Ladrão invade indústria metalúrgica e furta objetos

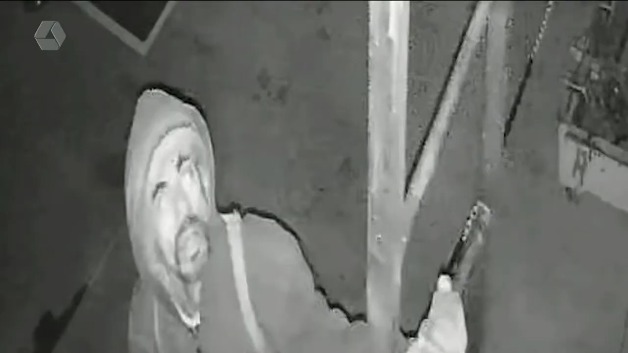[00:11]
Olha, olha aí! Dá uma olhada nesse indivíduo aí. Vai ficar famosão, hein, tio? Hã? Vai ficar famoso agora. Olha o cafanhaque dele, meu querido. Se você tem informação sobre esse indivíduo aí, tá vendo esse rapazinho bonitinho que tá aparecendo na sua tela aí? Se você tem informação sobre esse rapaz, ligue imediatamente pra polícia. Ele tá sendo procurado. Rapaz, eu vou te contar uma coisa. Ele entrou nessa loja e ele fez mó alvoroço lá.